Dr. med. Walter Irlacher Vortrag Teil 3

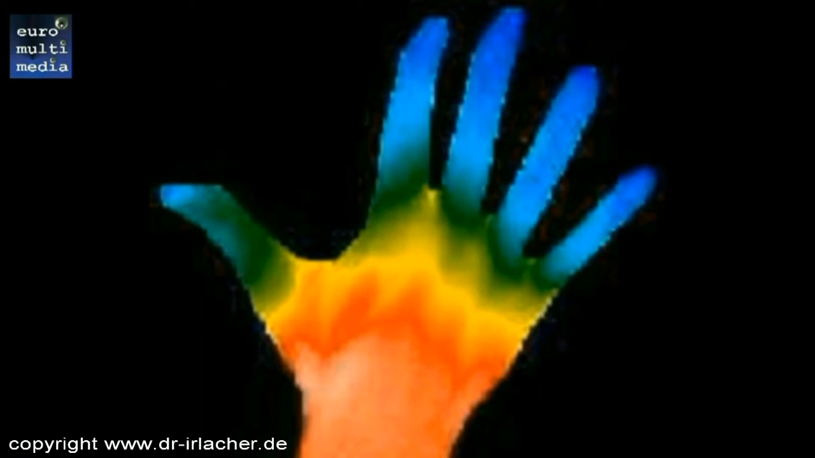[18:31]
die minder durchblutete Stellen und die Durchblutungszunahme sichtbar machen kann.
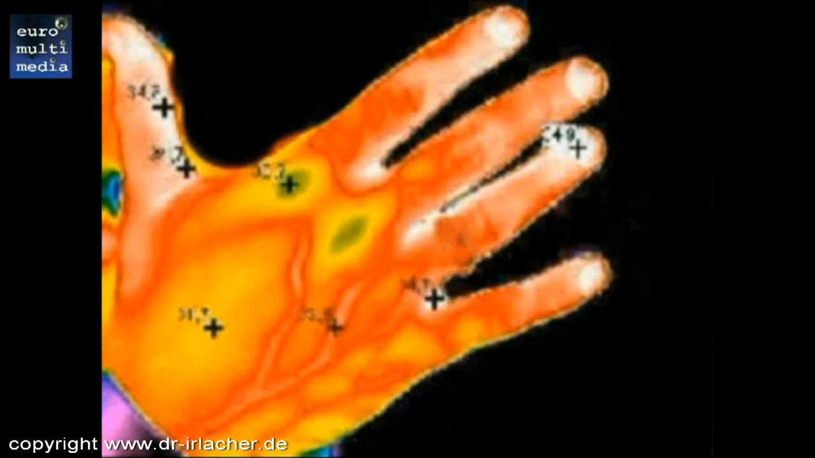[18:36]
Eine weitere Neuentwicklung und zusätzliche Behandlungsmöglichkeit ist die Förderung des Immunsystems durch Kombination mit Hochdosis, durch Kombination mit...